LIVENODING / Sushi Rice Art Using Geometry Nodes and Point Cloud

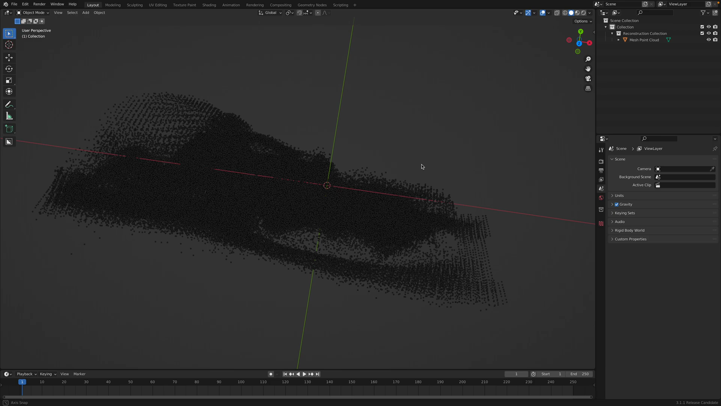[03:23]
Point cloud. This point cloud, we can see how many points we have. 182,044. Okay, it's almost 200,000 points.
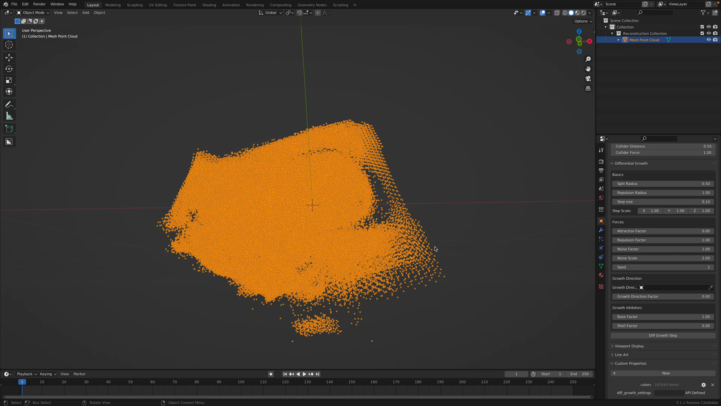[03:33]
I can adjust this.
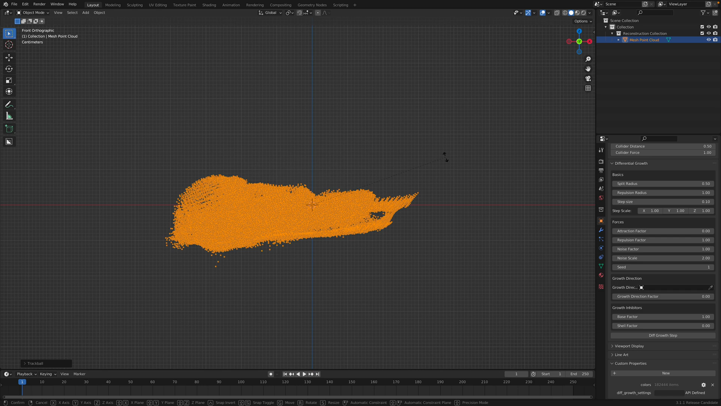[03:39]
So it's aligned. So when you are doing like a point cloud capture on the iPhone or other smartphone.
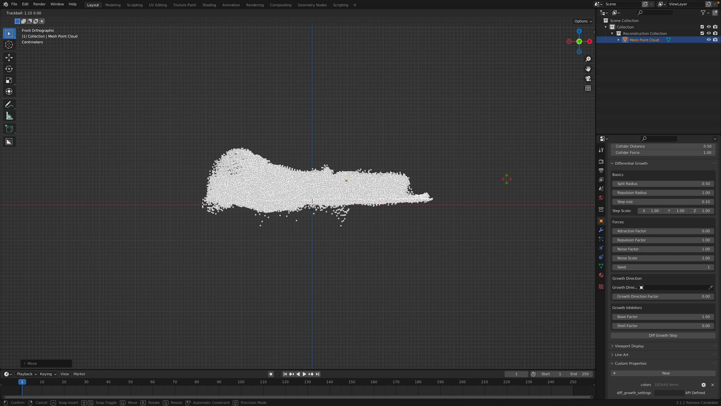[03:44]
You often need to align it.
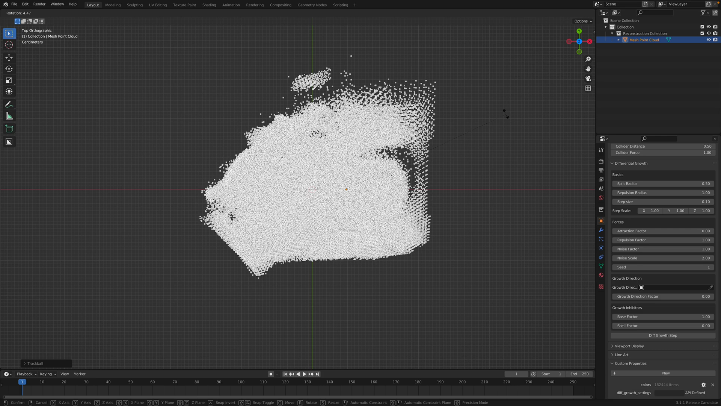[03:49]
So it looks correct. So let's save this very quickly.
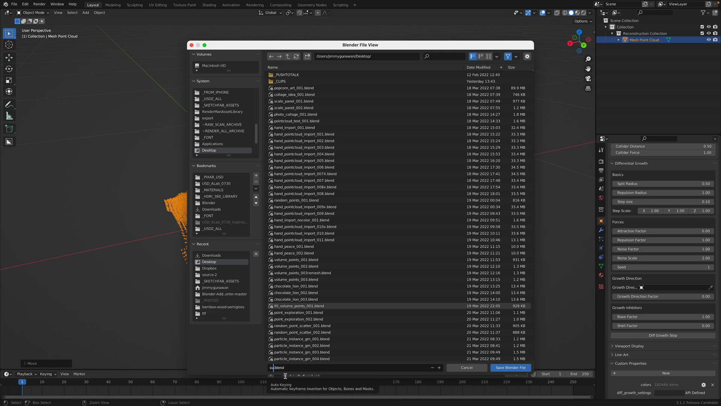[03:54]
SushiRiseArt.
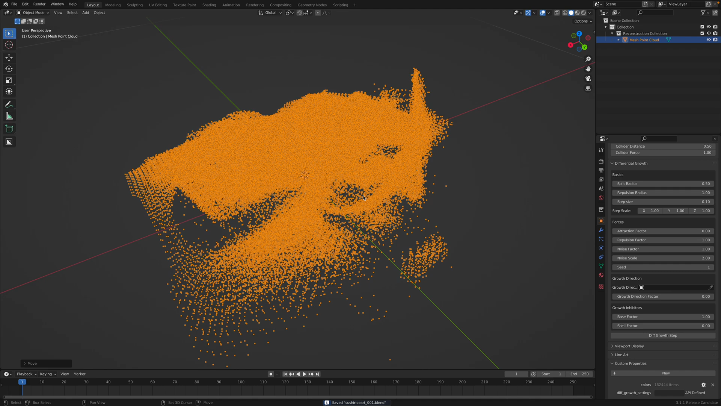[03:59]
So before we are doing the instancing and stuff. I'm just gonna load my tool.
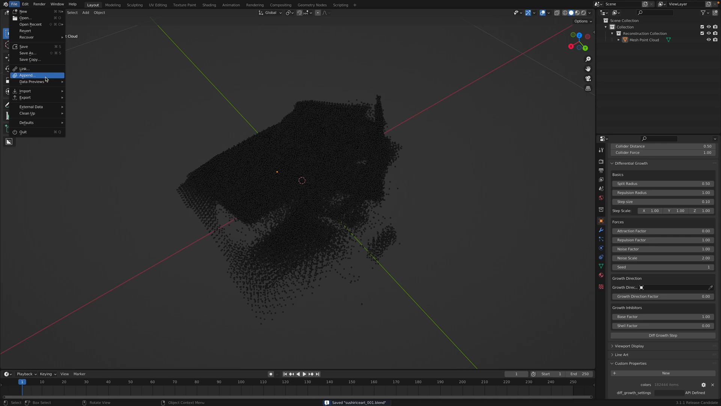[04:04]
So I'm gonna append. And I'll use this.
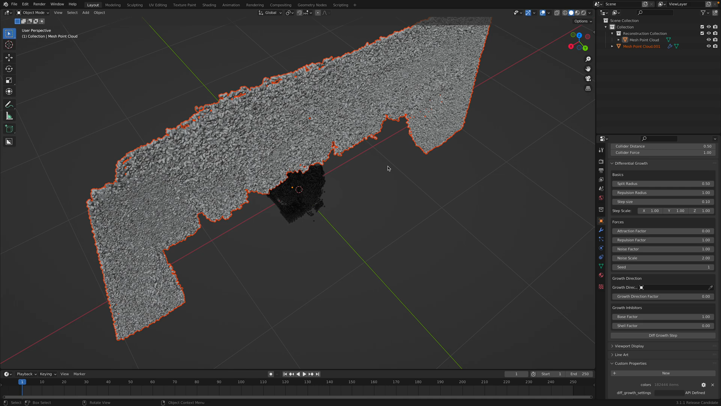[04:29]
I created the other day. This one is kind of heavy. 500,000. Half million. I can just delete this guy.
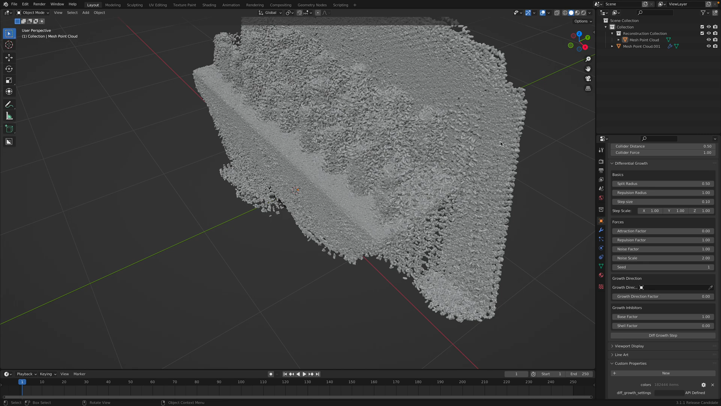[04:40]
So it's loading the artwork itself. But all I need is the Sphere Chalk node. Okay. Save.
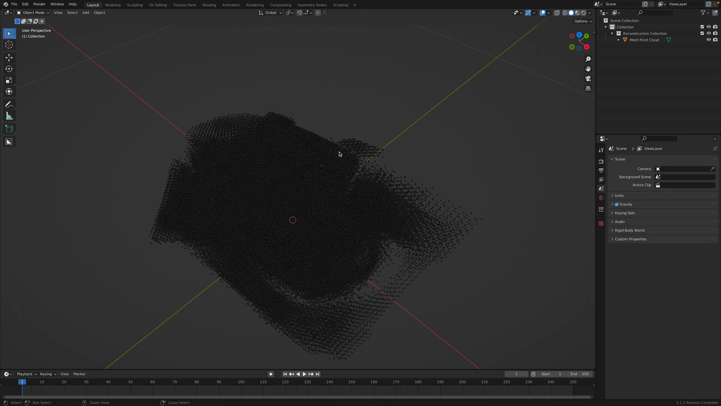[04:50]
So let's load this Sphere Chalk nodes.
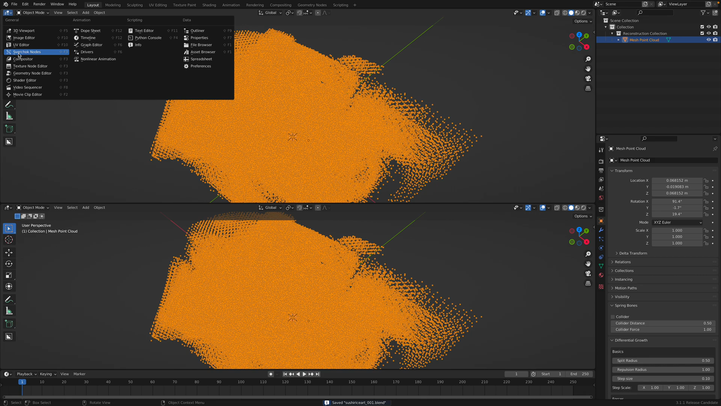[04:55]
This should be Mass Point Cloud. So this, uh, this exec node mode.
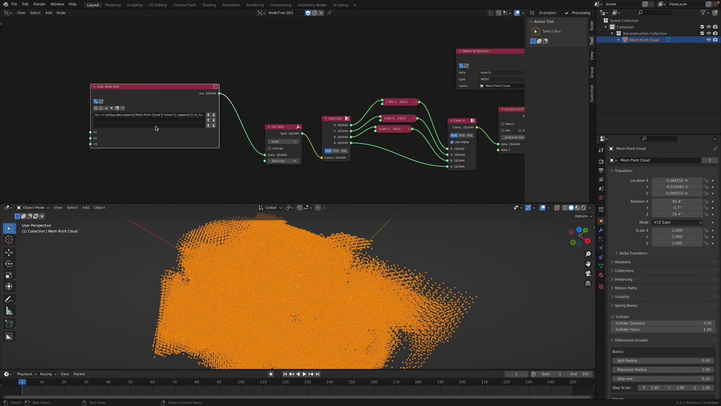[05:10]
Sometimes it's not, um, it's not running. It's not always loading.
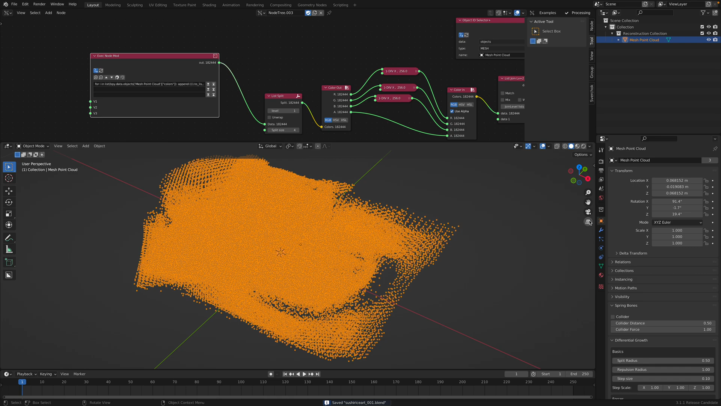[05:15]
Um, you might need to reload it. Just reopen. And after you reopen, it's gonna execute itself once.
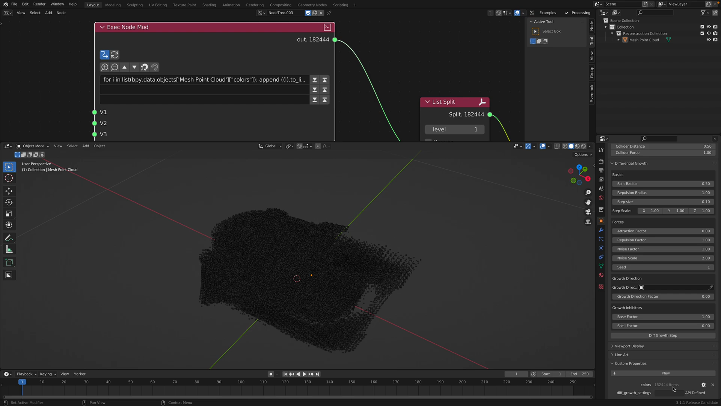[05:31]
Okay. So now the data is already loaded. Now all you need to do is loading the geometry nodes. Oh, by the way.
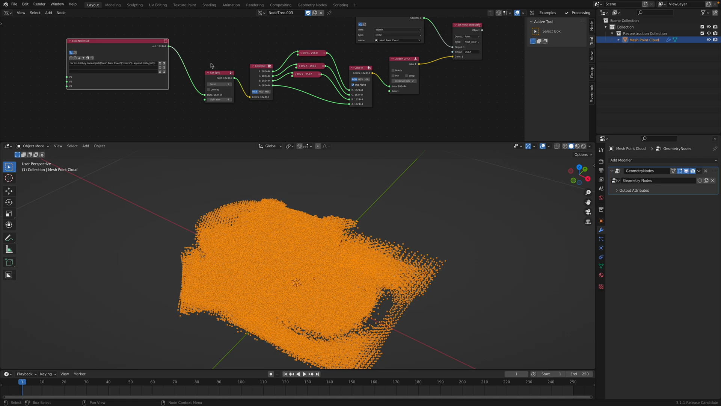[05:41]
If this doesn't reload. Create a new node tree and then copy paste. And it's gonna reload. Okay.